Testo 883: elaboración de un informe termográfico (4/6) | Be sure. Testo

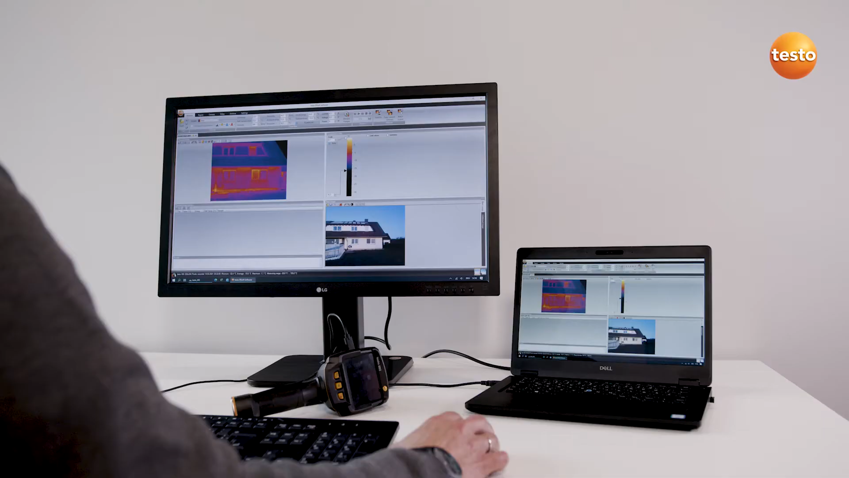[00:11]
analizar imágenes térmicas de la termografía en edificios y documentarlas en un informe.
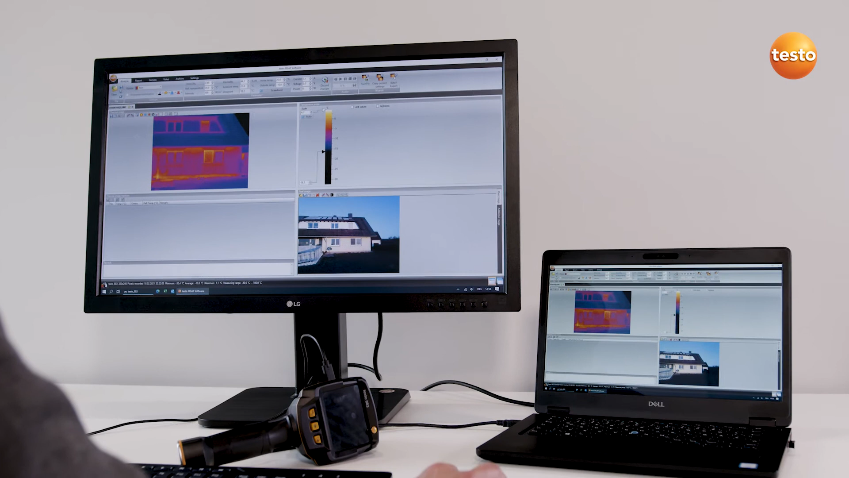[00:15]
Usaremos algunas imágenes de ejemplo de puntos débiles
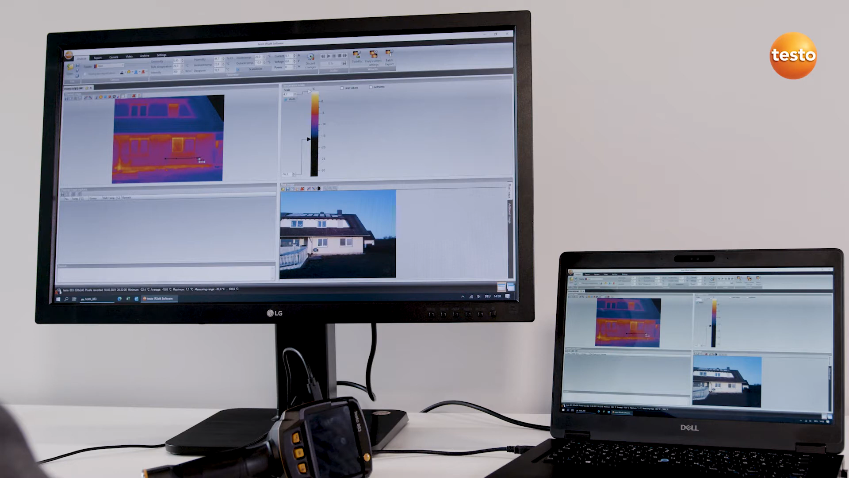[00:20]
térmicos en un edificio que hemos tomado con una cámara termográfica Testo.
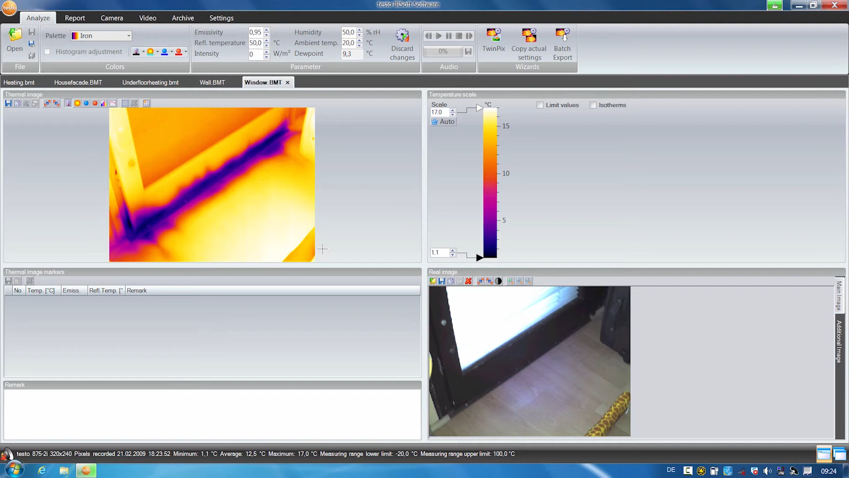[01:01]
On screen: max 17.0°C
Primero enseñaremos cómo se usa la función de perfil térmico. En esta termografía podemos apreciar puentes térmicos en la parte frontal, debajo de las ventanas. Con la función de perfil térmico se puede mostrar al cliente de forma rápida y sencilla la diferencia de temperatura con el resto de la envolvente. Seleccione la función de perfil térmico.
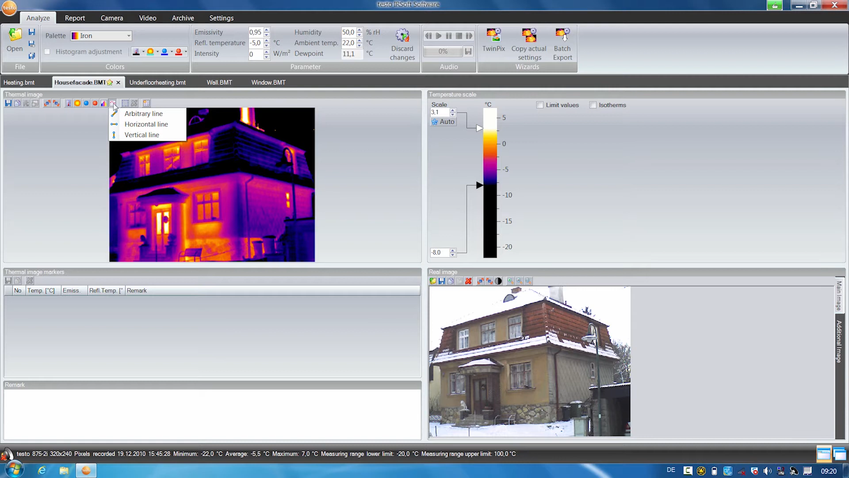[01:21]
Marque el área deseada y ya se puede ver la curva del perfil de temperatura en el diagrama inferior derecho.
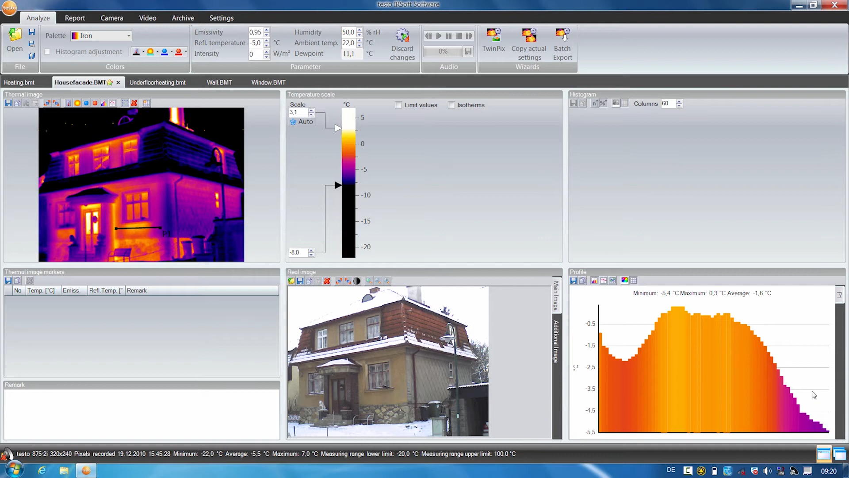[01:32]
Aquí también se muestra el valor mínimo, el valor máximo y el valor promedio de temperatura. Situando el cursor encima de la termografía se muestran los valores de temperatura individuales.
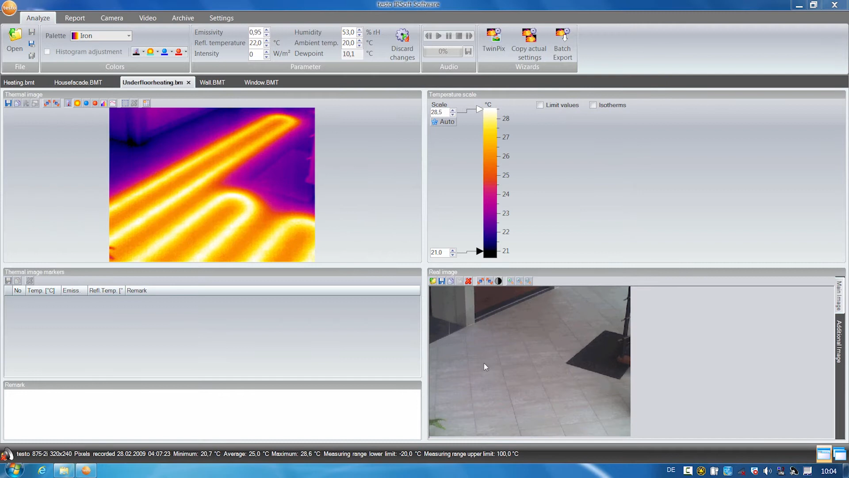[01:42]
En el texto IRsoft, con la ayuda de la función TwinPix, se puede superponer una imagen térmica a una real. Esto ayuda a localizar mejor la posición de un suelo radiante, por ejemplo. Iniciamos TwinPix y el asistente nos guía por los pasos. Para la superposición se hacen cuatro marcas idénticas en la imagen térmica y en la imagen real.
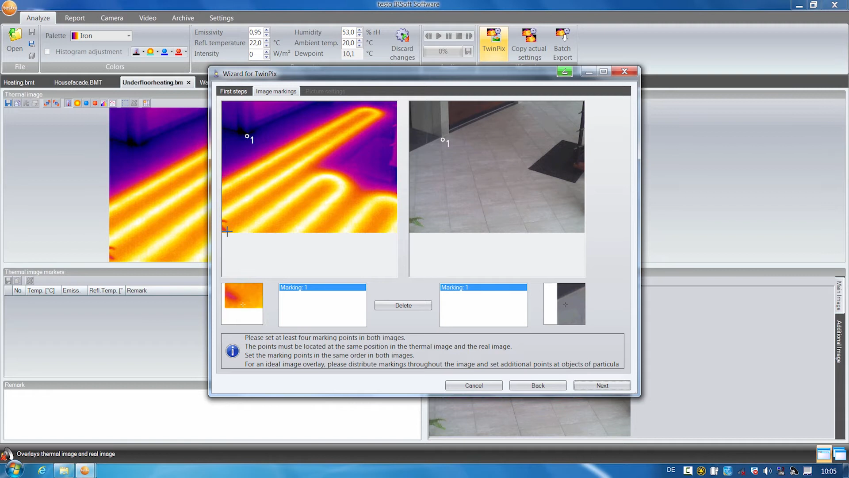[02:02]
Se puede establecer el nivel de transparencia entre la imagen real y la infrarroja y también colorear los valores límites superiores de temperatura.
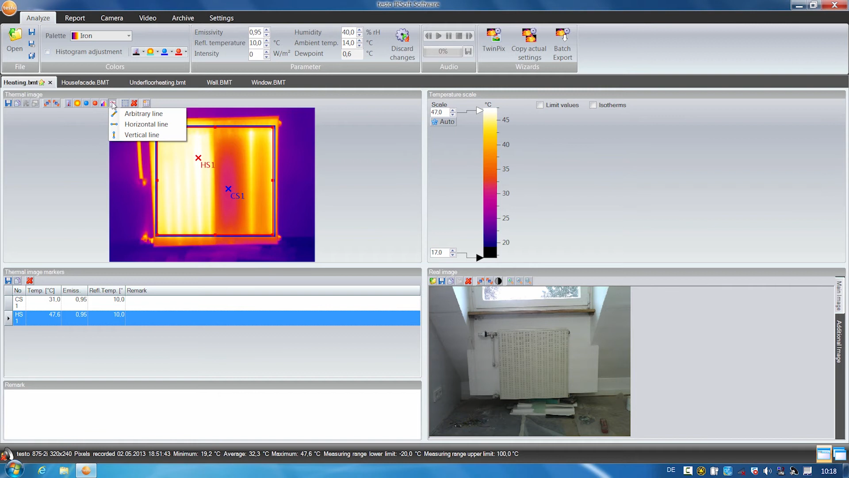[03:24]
On screen: max 47.6°C
Tiene una temperatura de 47,6 grados. Gracias a la función de perfil térmico que vimos anteriormente. También podemos ver claramente la curva de temperatura en la imagen térmica. Aquí también se ven el valor mínimo, máximo y promedio de la temperatura.